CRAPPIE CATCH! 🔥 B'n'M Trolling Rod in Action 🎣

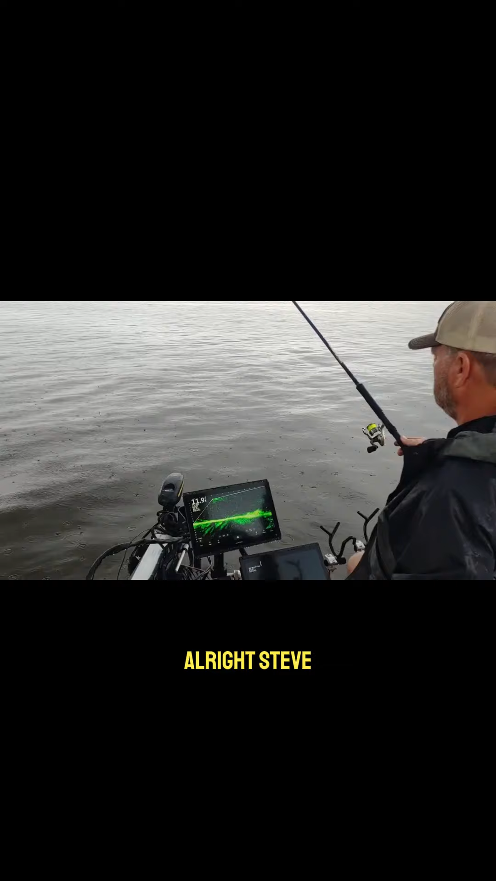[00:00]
All right, Steve, what kind of pole are you using now? This is a B&M 18-foot trolling rod, and it's a little heavy for what I'm doing right here. But as you can see, this brush pile, for the most part, is 14, 16-foot away, and that's from the very front of the boat.
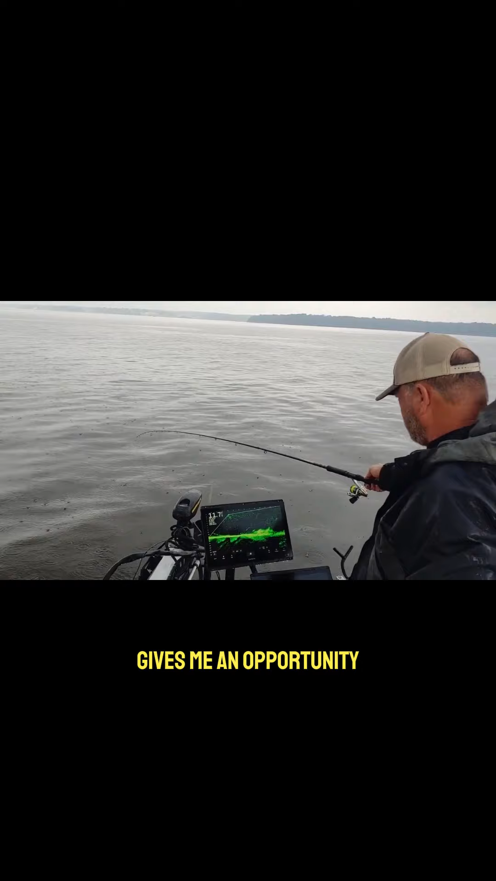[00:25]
And this gives me an opportunity to put the hook in